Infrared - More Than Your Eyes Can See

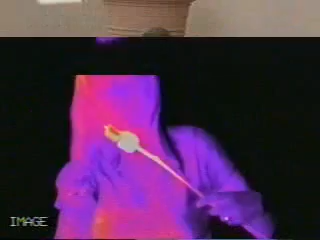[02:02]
the world sure looks a lot different in infrared light remember that what you're actually seeing is temperature
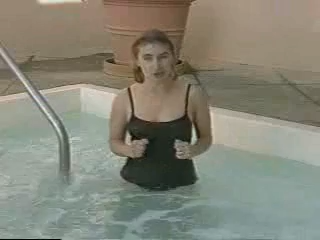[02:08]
so something that's warm is gonna look bright in the infrared
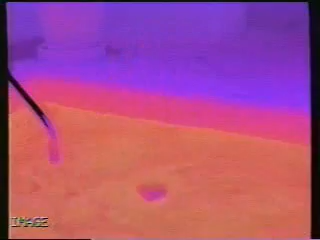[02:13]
something that's cold looks dark ice cream
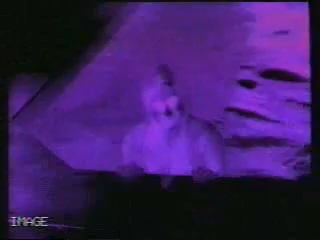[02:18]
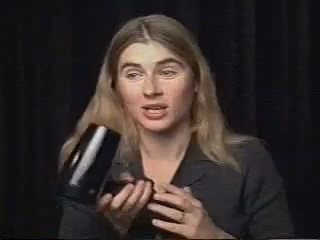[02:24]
blow dryer and infrared radiation is actually a measurement of temperature places on my face that are cold like my
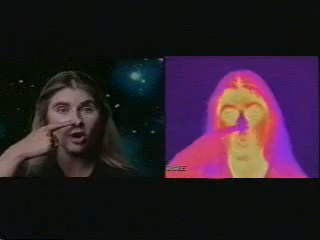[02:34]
nose appear dark in infrared camera because they're giving off less infrared radiation and places that are warm like my mouth or the hair next to my head are brighter because they're warmer you can even see my breath and my nose if you look carefully and this is an ice cube
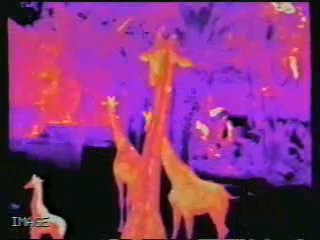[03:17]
giraffes here's a newbie an ibex what do you think horns look like in the infrared
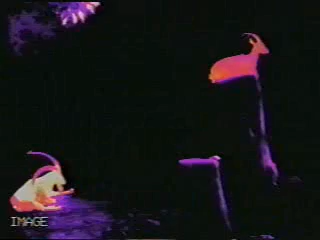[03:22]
can you even see a gorilla in this picture
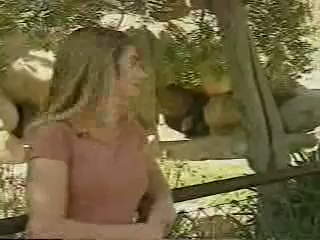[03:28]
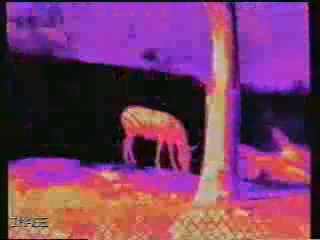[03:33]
if you look carefully you'll notice you can still see the zebra's stripes even in the infrared
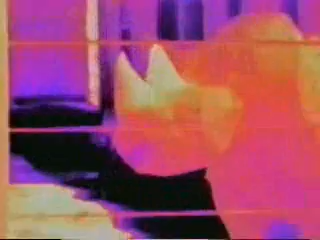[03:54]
a cat notice the infrared footprints
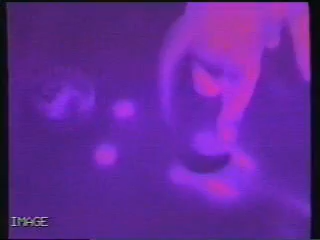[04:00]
deer in the dark a helicopter notice the plume of heat from the engine
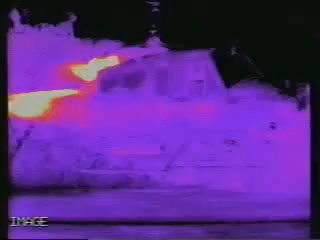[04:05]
earth movers with hot smoke stacks a car engine turning on and heating up
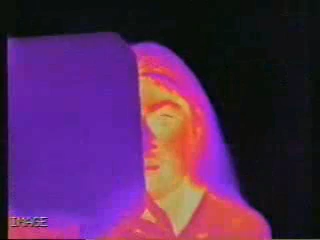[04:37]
none of the infrared gets through at all